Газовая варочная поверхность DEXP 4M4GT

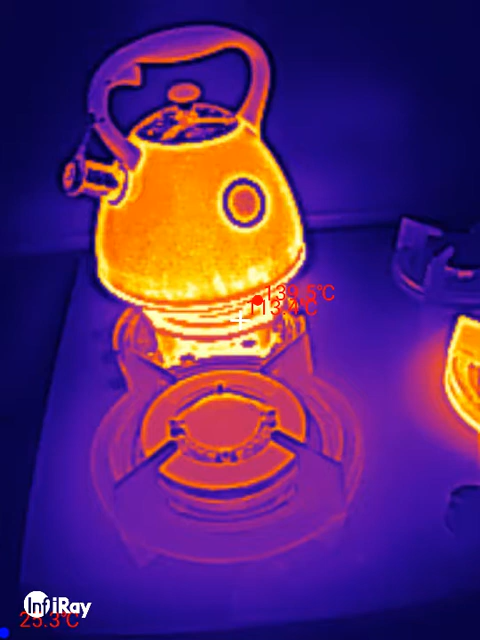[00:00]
В данный момент у меня завершается третий тест по
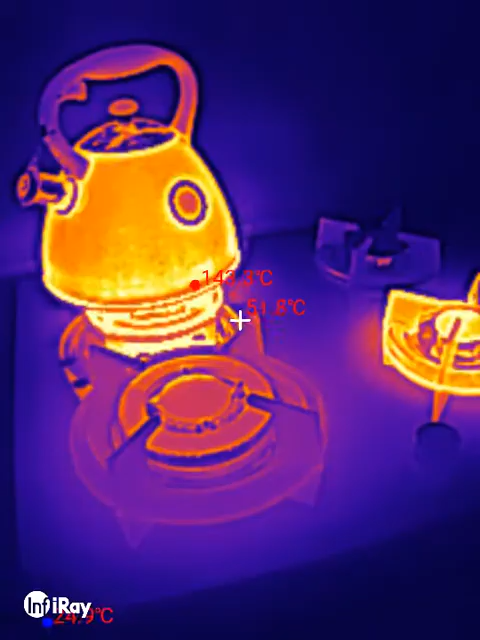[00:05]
кипячению чайника на газовой плите компании Dexp в варочной панели.
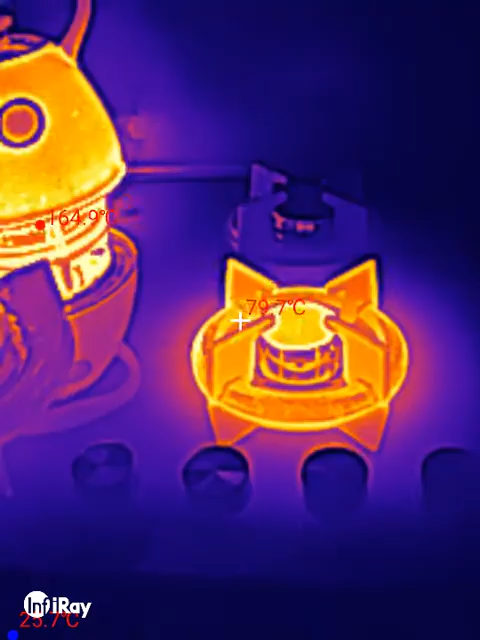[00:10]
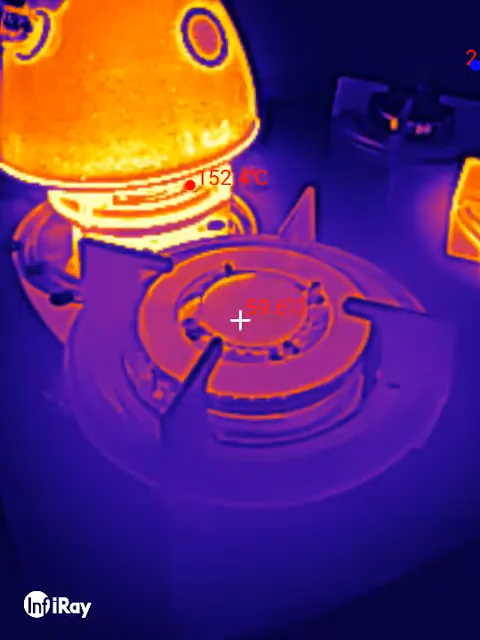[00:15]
Первая, как видите, она уже почти остыла, 59 градусов.
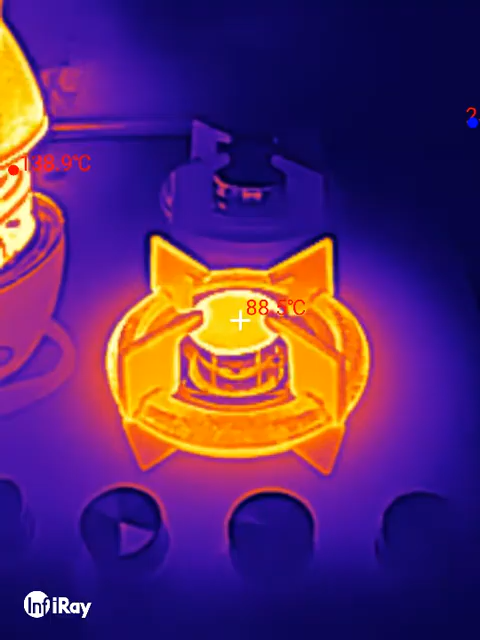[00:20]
Вторая у нас комфорка это самая маленькая, 88 градусов.
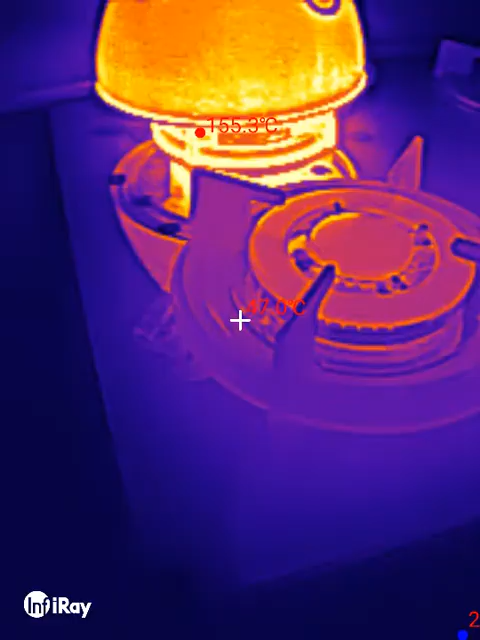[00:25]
Вокруг почти не горячо, как бы уже можно трогать.
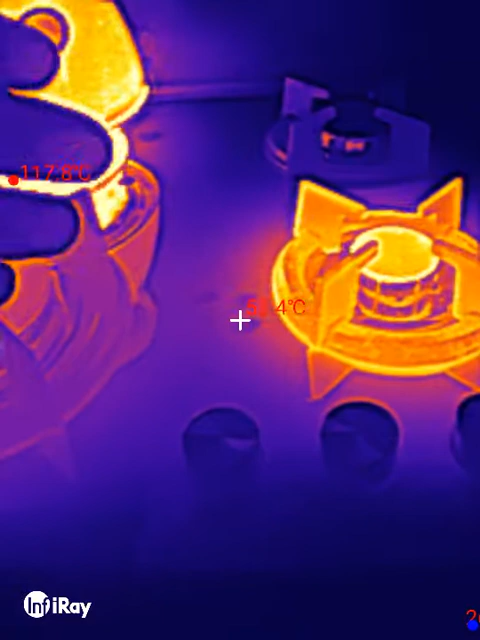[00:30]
В данный момент завершает кипение третья комфорка.
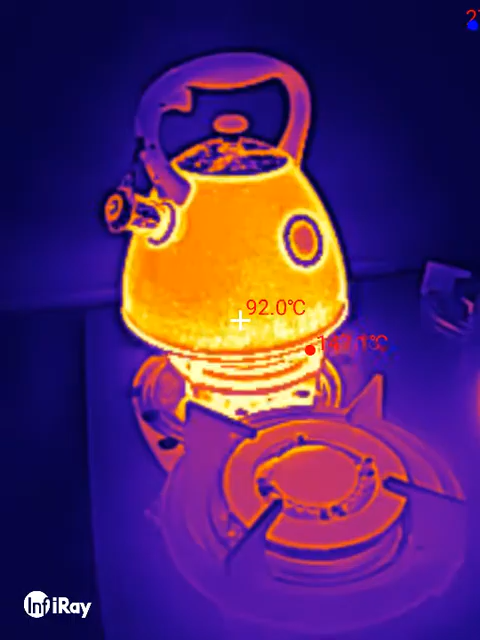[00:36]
On screen: spot 92.0°C
Ну что у меня получилось, оказывается, хоть и по времени
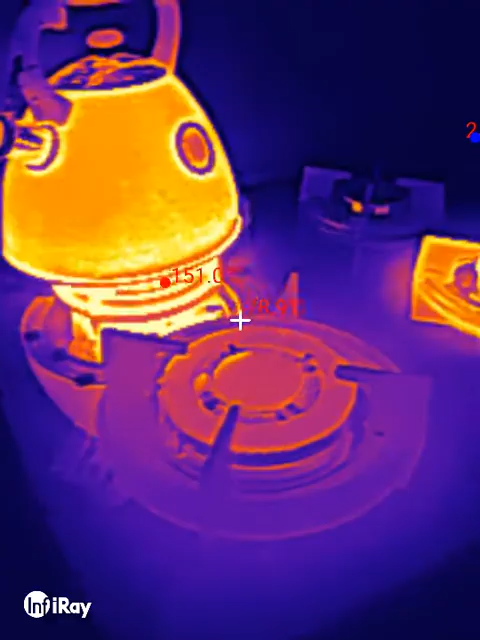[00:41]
Самая маленькая комфорка, опять же,
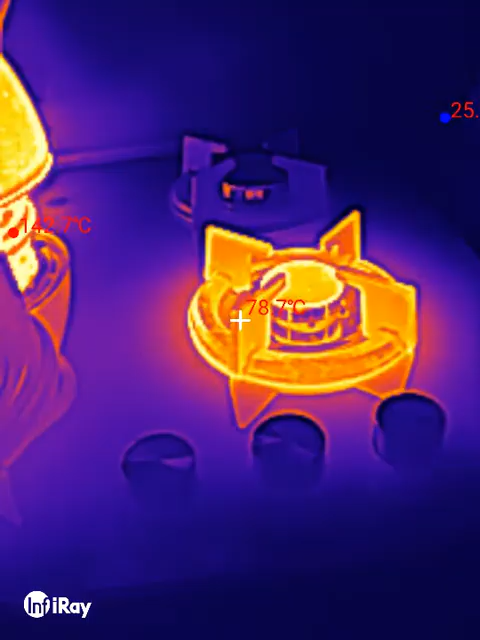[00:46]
меньше всех потребляет газа, но она в три раза дольше кипятит,